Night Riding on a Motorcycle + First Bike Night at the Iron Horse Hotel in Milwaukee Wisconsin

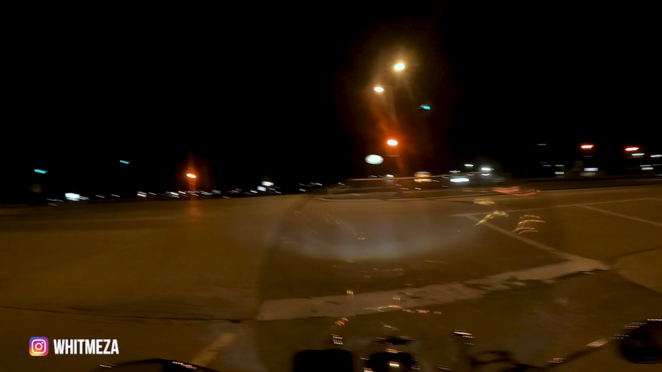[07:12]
The reason why I went down to bike night tonight was to
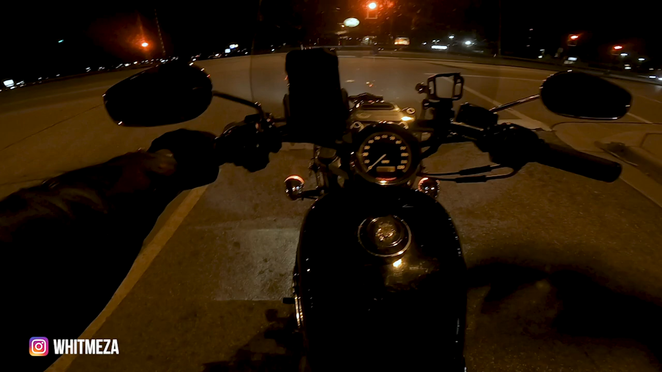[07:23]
really just test out night riding and on the highway nonetheless because it's not something that I've done before. And I'm realizing real quick what I need to bring with me if I'm going to do this iron butt because I don't think... Am I even... Come on. I don't think I'm setting off the stoplight right now.
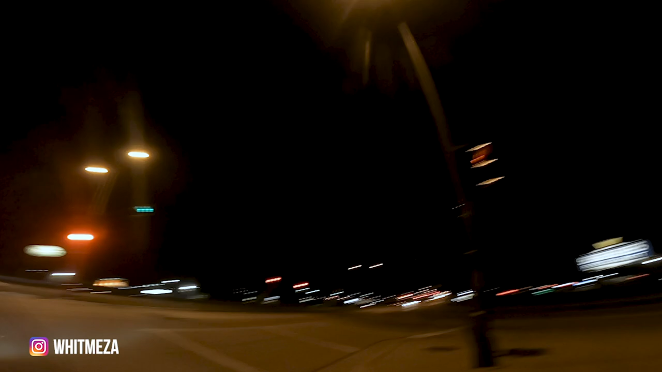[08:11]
I don't think they're going to tip me off here. Come on.
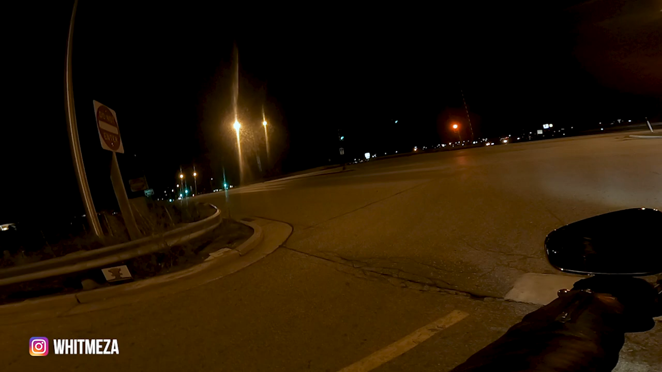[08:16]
But yeah. Just a whole different atmosphere trying to ride at night, especially with the semis and the other cars that are coming up because I tried to just stay at a normal 60 to 70 mile pace. That's what I probably would try to do. And there are certain things that, come on, that I want to have with me at least for the night riding.
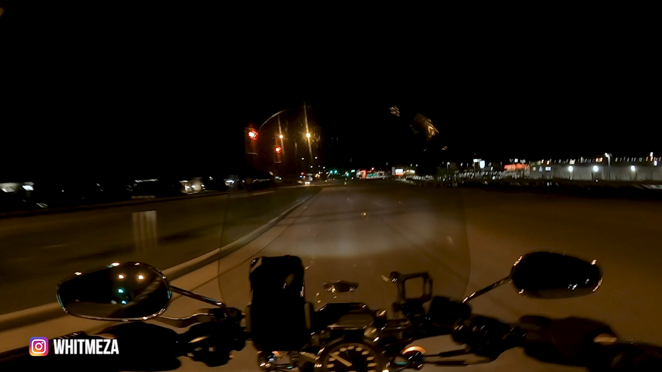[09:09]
So I just wanted to see how comfortable I was with that. Right now it's not too bad. Oh shoot. We're going to stop. Um, not too bad cause you've got the street lights, but once you get out of the, the cities, that's where it really comes into play. So it's actually not that bad. It's probably even better than my car to be honest with you.
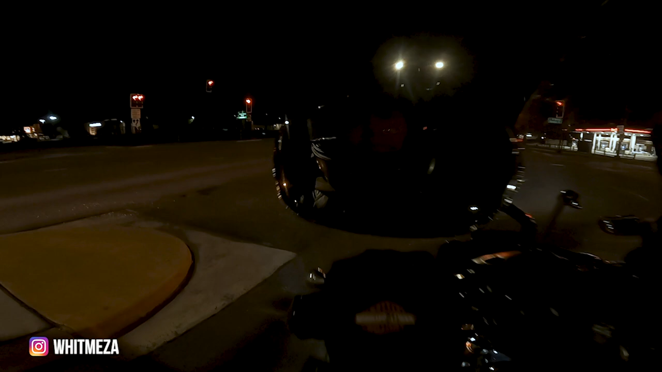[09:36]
So I'm going to make sure I'm still recording here. It's harder to see. Good night, quick trip. We'll see you later.